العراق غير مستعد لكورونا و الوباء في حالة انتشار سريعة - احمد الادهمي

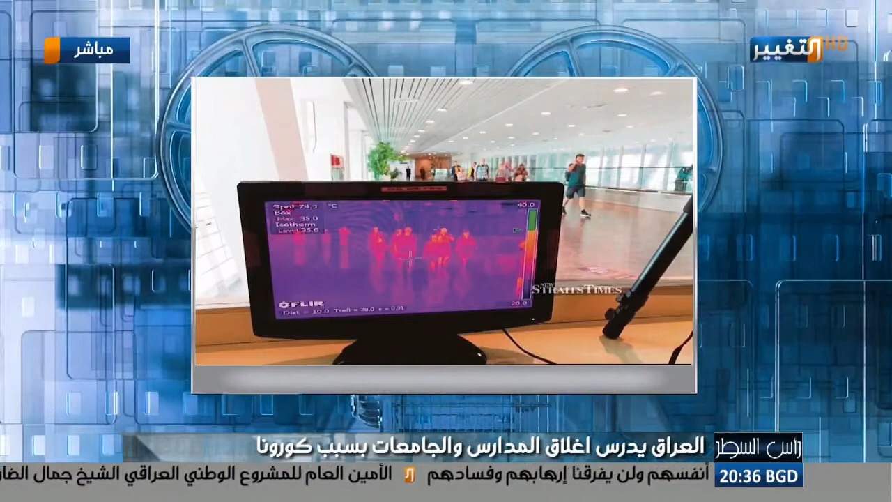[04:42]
لللي جايك من بعيد تشوف درجة حرارته مرتفعة أو بيها افطراب 37 38 درجة حرارته رأساً اتم عملية ايقافة وهذه الدول هذنية